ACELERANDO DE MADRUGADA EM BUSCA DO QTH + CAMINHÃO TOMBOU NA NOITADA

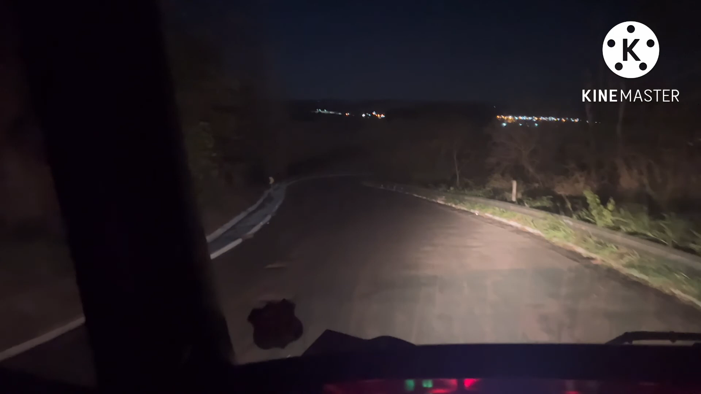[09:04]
E a minha é a Hero 7 ainda, né? Uma das últimas aí, mas não é muito boa a filmagem noturna. Daí do iPhone aqui fica bem melhor. Tá bom, gurizada? Essa aqui é a serrinha aqui pra chegar no Figueirão, ó, lá na...
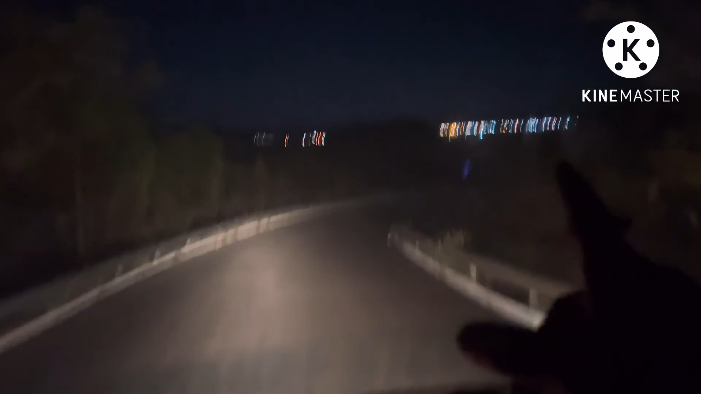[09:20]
Nas coisas ali é... Nas leizinhas ali já é a cidade, beleza, gurizada? Aí aqui dá um descanso. Vou botar umas oitavas aqui. Deixar correr o carro. Soltar o freio motor pra dar uma aliviada, né, piazada? Que é o descanso da serra. Aí, ó. Olha o tanquinho, porra. Tô nem pisando no acelerador.
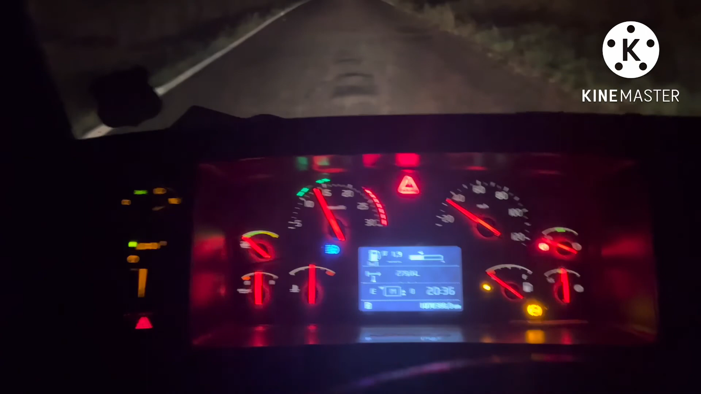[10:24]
situação da nossa estrada, do nosso Brasil.
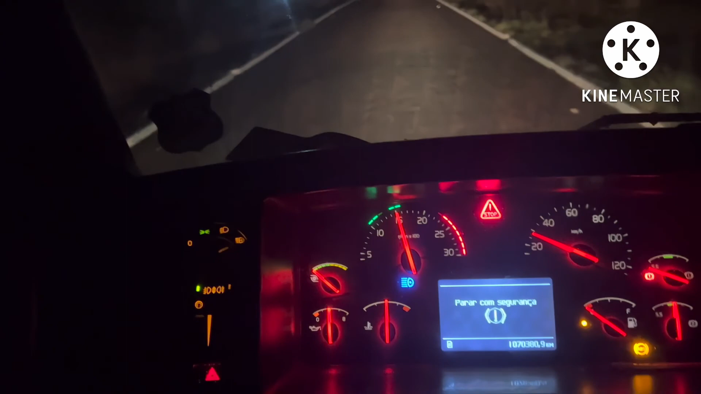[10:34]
Já chegamos na cidade aí, gurizada, aí ó. Descemos a Serra de Boinha. Daí ali na frente tem uns quebra-mola ali. Tá bom, piazada? Vira aí, ó, não tem segredo descer serra não. Eu tô com 74 mil quilos brutos, né? 51 de carga. Pesado, mas não tem segredo, é freio motor aí.